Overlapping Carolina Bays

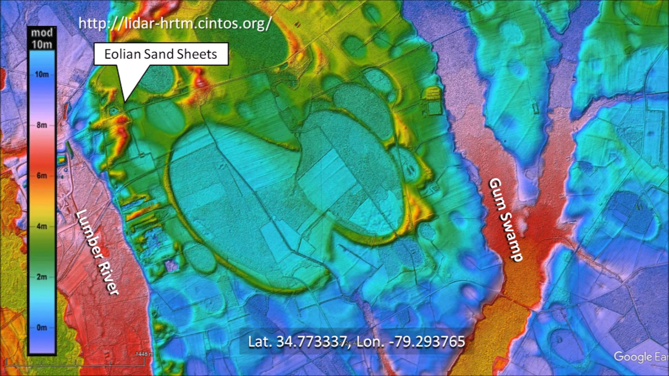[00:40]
Some sand sheets overlay the bays and some bays overlay the sand sheets. This indicates that there were strong winds associated with the creation of the Carolina Bays. The image shows a large distortion at the point where the large basin contacts a smaller basin.
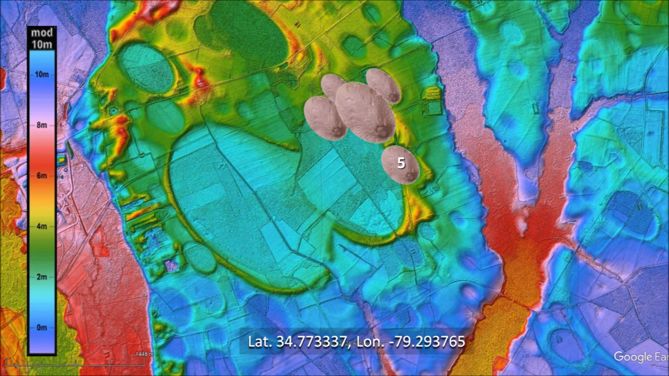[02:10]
Basin number 4 overlaps the three small basins, so it must have been created later. Basin number 5 clipped the rim of basin number 4. This is how we know that basin 5 was formed after basin 4. Basin number 6 overlaid basins 3, 4 and 5.
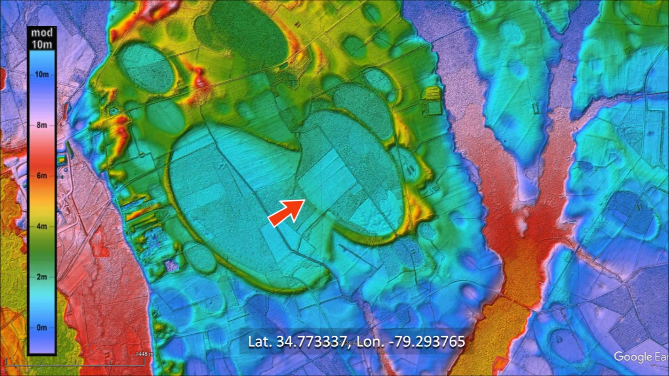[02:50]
The LiDAR image shows the distorted rim where the liquefied soil flowed from the large basin into the cavity of the adjacent basin that had formed a few seconds earlier. The structure looks similar to what happens when a dam breaks.